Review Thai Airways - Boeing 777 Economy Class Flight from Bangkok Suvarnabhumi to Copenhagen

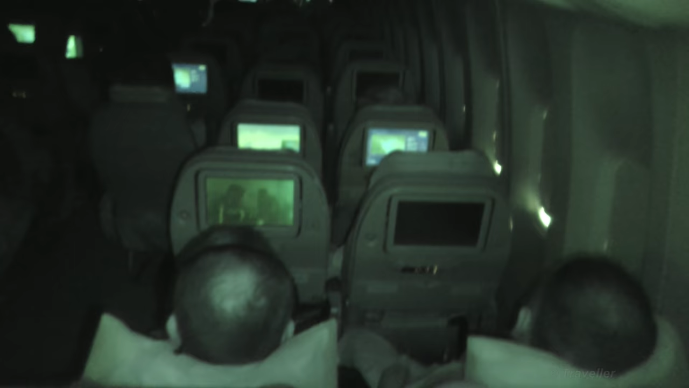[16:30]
There we go, we're now in night mode. These are the back seats here. Our seats are just in front. Those are our seats there. There's two. So the cabin here. Mara and I are standing here at the back of the aircraft. Just stretching our legs at the moment. There we have Mara.